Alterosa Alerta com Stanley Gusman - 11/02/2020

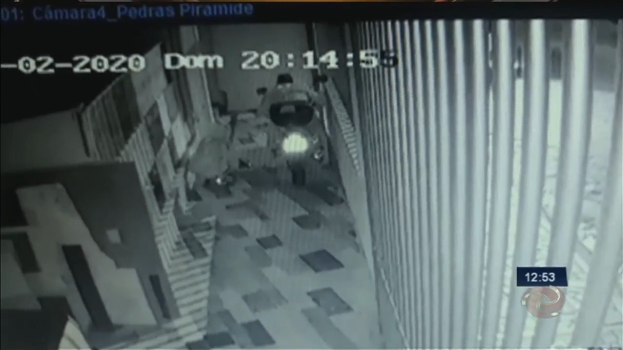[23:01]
Um dos bandidos já está em cima da moto, enquanto o outro dá cobertura. Eles conseguem fazer uma ligação direta na motocicleta, mas o alarme dispara e moradores percebem o que está acontecendo. A polícia militar é acionada e vai até o local do crime.